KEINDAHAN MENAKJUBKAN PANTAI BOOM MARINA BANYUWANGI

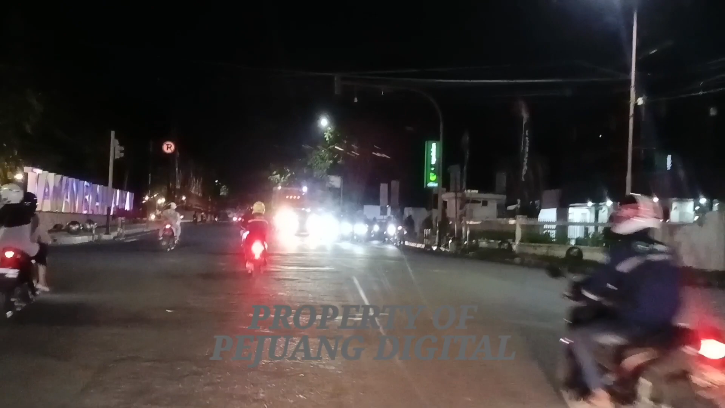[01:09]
Kami mengelilingi Taman Blambangan yang merupakan
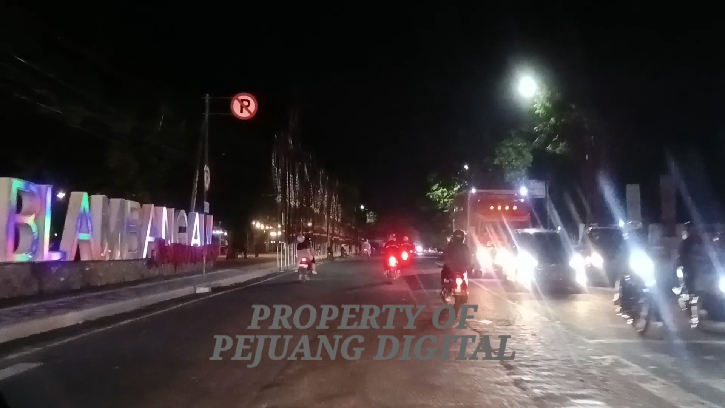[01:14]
kawasan alun-alun yang sangat indah pada malam hari, sering digunakan untuk tempat menghabiskan malam.
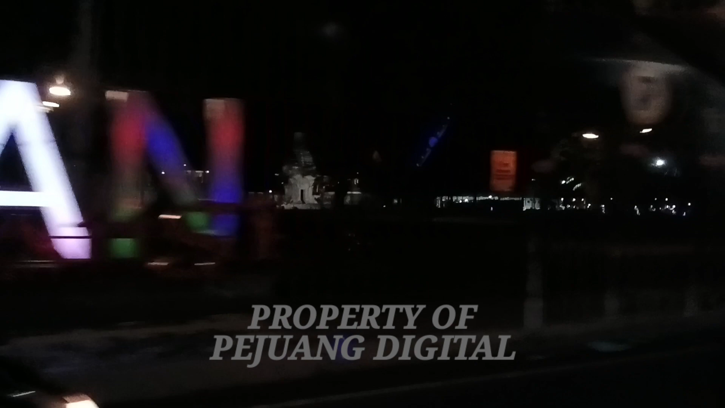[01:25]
Perjalanan sudah masuk di Desa Kampung Mandar, Kecamatan Banyuwangi,
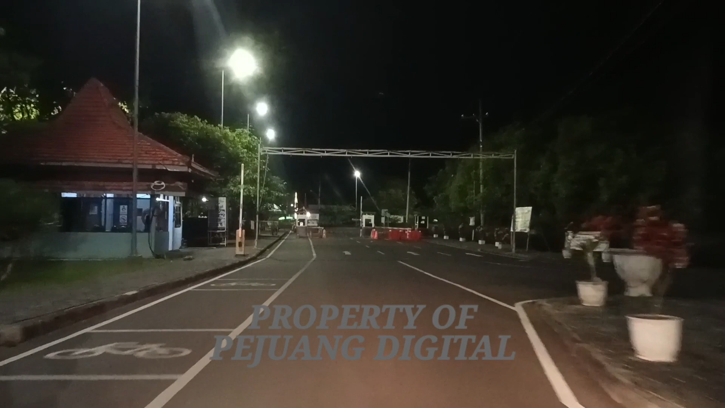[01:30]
Kabupaten Banyuwangi, di mana Pantai Bum berada.
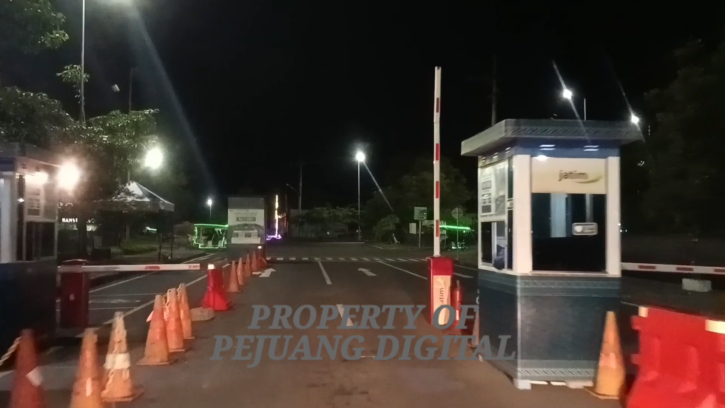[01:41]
Sesampainya di loket, ternyata harga tiket sangat terjangkau, yaitu Rp7.500 per orang. Kami merasa sangat senang,
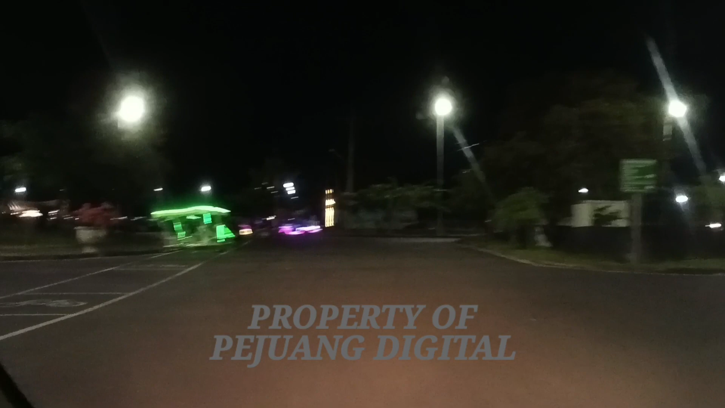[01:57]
karena dengan tiket yang murah tersebut, kami bisa menikmati keindahan Pantai Bum di malam hari.